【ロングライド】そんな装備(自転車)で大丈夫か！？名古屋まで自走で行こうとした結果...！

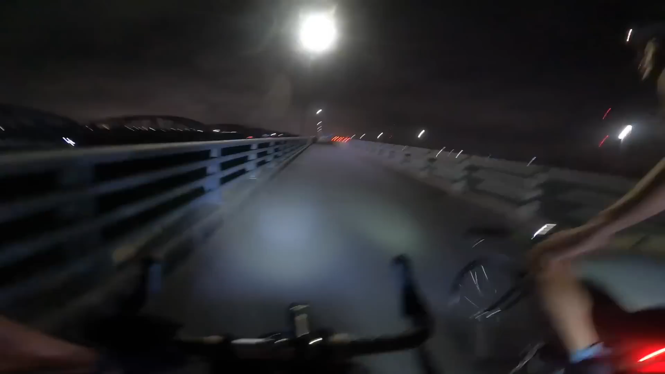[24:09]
天竜川を渡ってますとはいえ真っ暗で何も見えません